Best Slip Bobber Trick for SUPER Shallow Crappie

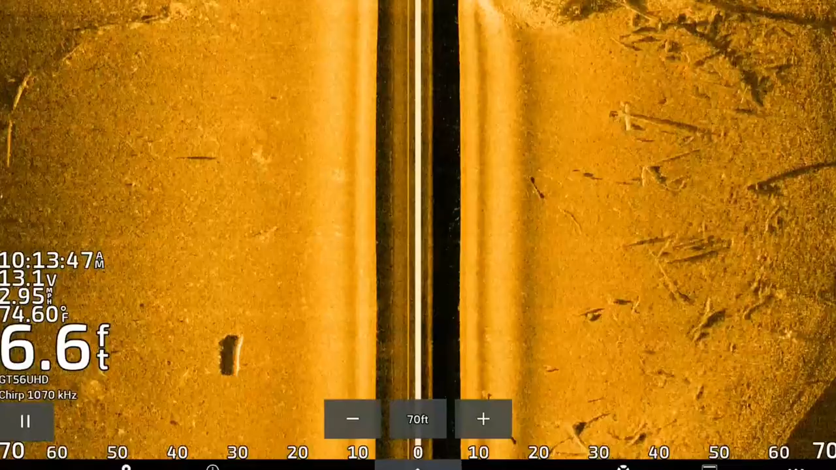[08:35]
On screen: depth 6.6 ft, water 74.60°F
I was going to make a run down river, and I just happened to see them on side imaging.
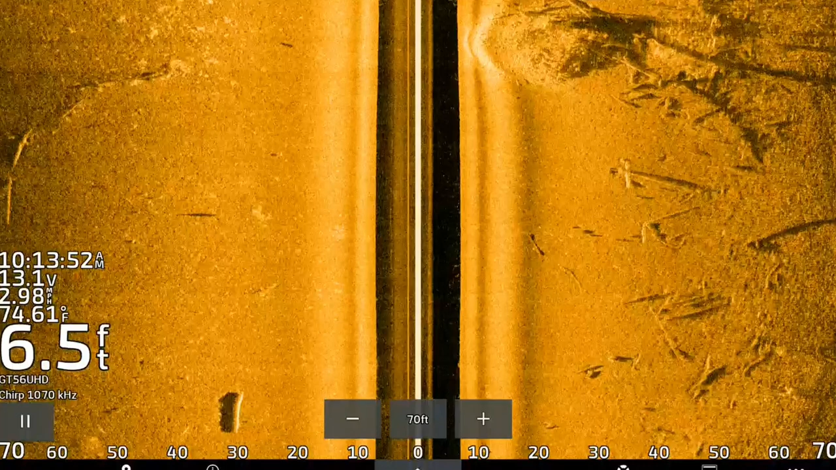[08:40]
On screen: depth 6.5 ft, water 74.61°F
They lit up like a Christmas tree. So figured I'd make a few casts at them, and sure enough, they were crappie. I actually thought they were bluegill at first, because I wouldn't think of crappie being in 7 feet of water.